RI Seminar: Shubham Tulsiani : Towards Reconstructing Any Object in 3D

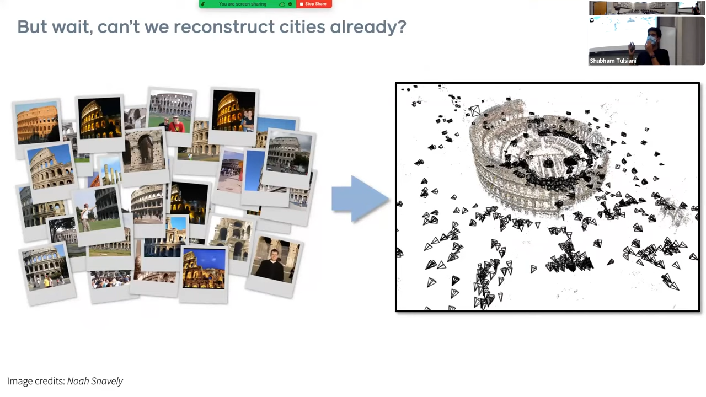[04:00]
that people every day have taken of this particular Colosseum, they could reconstruct it in 3D and also figure out where each of the images were taken. And the system, I mean, isn't quite specific to just this one scene. It of course also works on other scenes around the world. For example, they could use this, the same algorithm to reconstruct other monuments or even entire cities such as Rome.
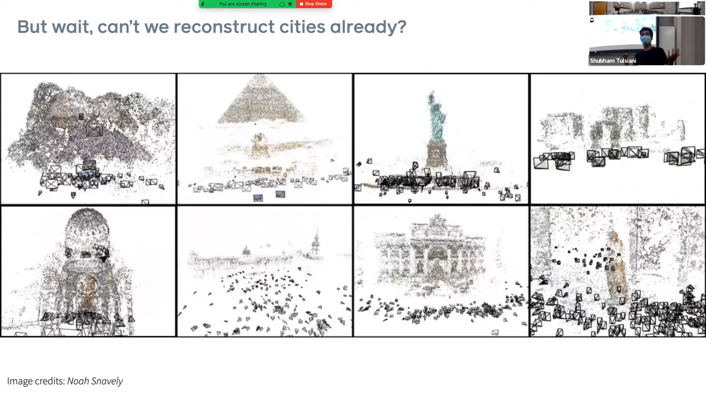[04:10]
And since these techniques have also been applied to reconstruct other objects in more detail, for example,
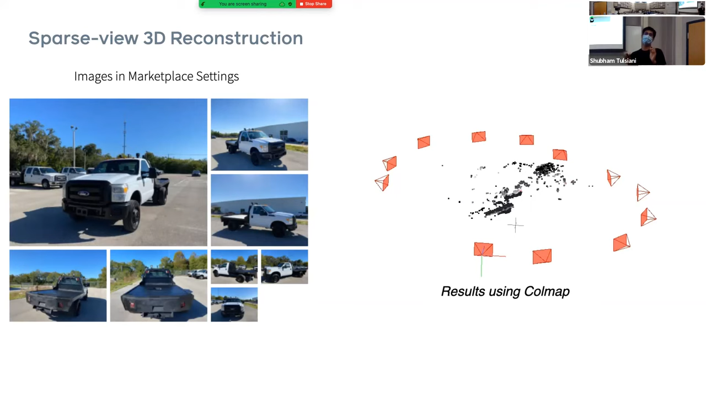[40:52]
In this case, using even 12 images, because there's very little overlap between the different views. There's a lot of specularity on the objects. And so some of these registration approaches don't really work. And in fact, I think Jason and Genshin tried CoalMap on maybe 10 different image sets. And this was perhaps the best result that we could get across all of them, where there are a lot of false matches. And while you get some plane of a car, it doesn't quite work very well. But that was just to sort of convince you that, you know, the setting is hard where some of the traditional tools don't really transfer very well.
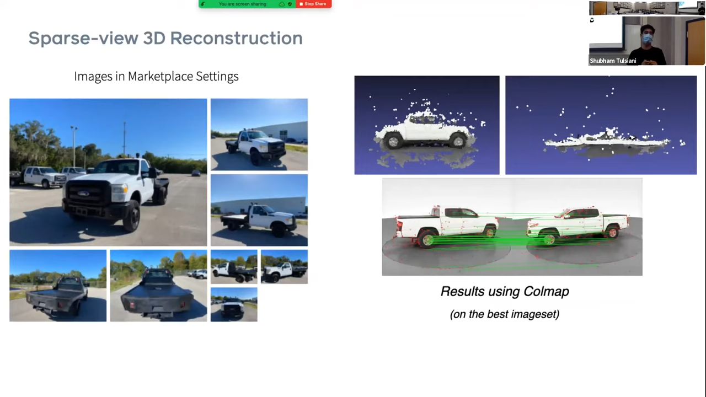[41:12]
And so what our approach aims to do is,